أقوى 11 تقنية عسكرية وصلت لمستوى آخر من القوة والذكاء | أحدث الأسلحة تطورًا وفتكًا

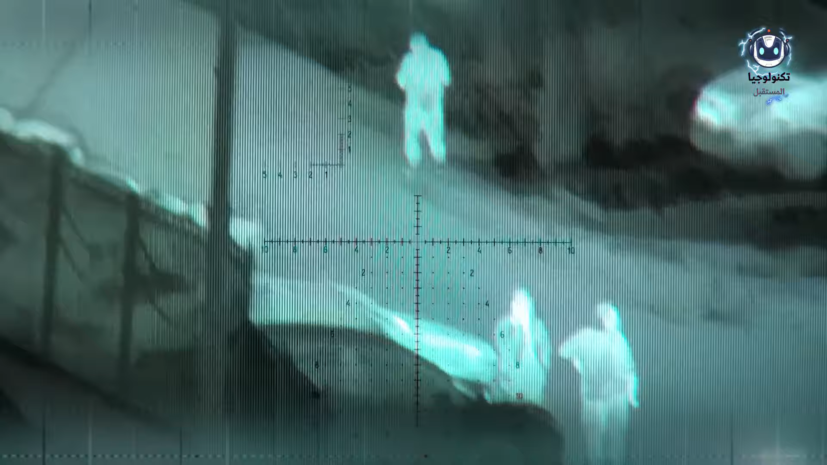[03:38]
يتميز بتقنيته المتطورة التي تمكنه من التفعيل في غضون ثلاث ثوان فقط والعمل في وضع تلقائي.